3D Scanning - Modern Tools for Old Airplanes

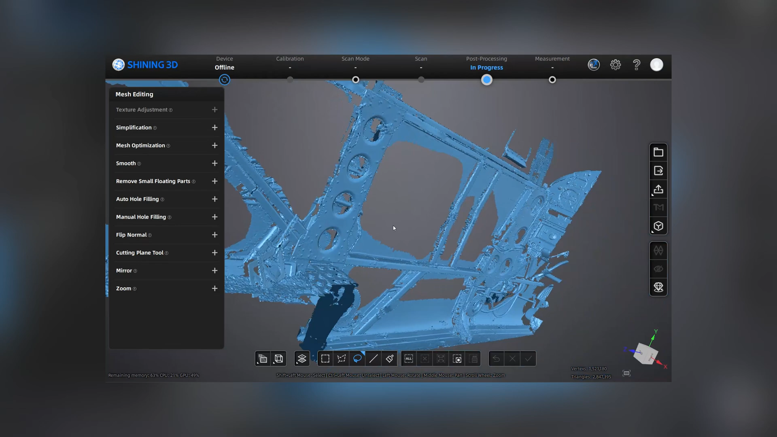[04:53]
This is the left side panel or the left wall of the Piper Arrow from the instrument panel all the way back to the baggage area.
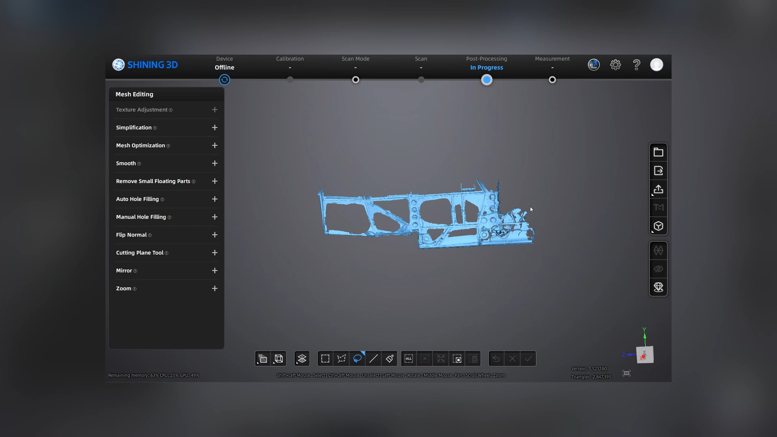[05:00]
And what we were able to do was take this scan,